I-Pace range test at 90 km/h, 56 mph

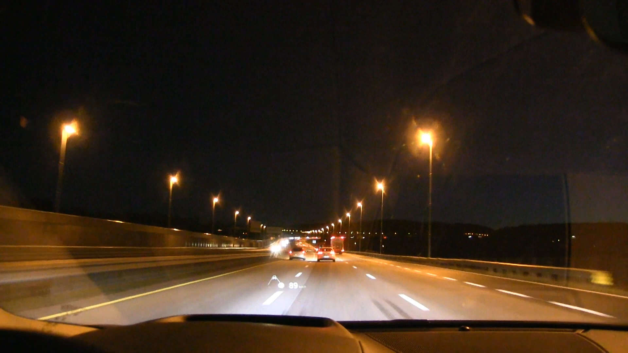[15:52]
Oh, people are driving slow, we have to hammer them.
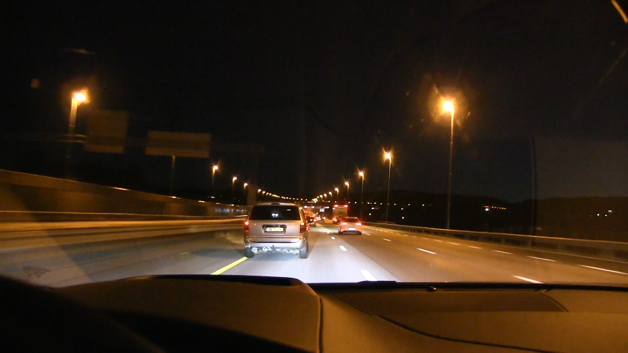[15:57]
Yeah, okay, battery low. Okay, we can get rid of that message.